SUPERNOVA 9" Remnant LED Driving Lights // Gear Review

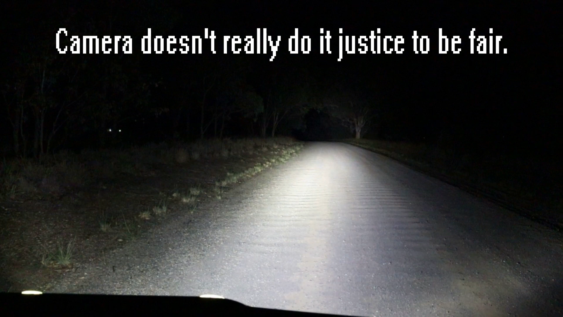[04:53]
Now, it's not really coming up on video and I'm probably not in the best spot because we're on an uphill.
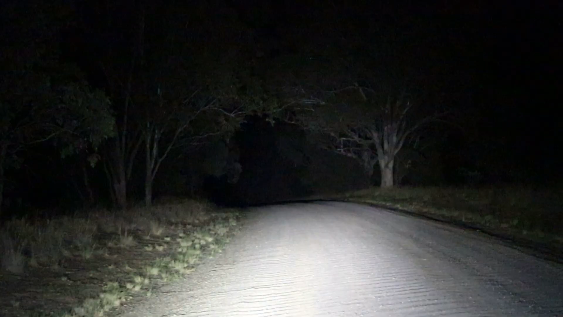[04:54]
I can see at least three to four hundred meters up there. You can see though, you really can't see on the video but like I said, I've been really happy with these and if you want more flood, less distance, you can just put the flood covers on. So, these things get a massive tick from me.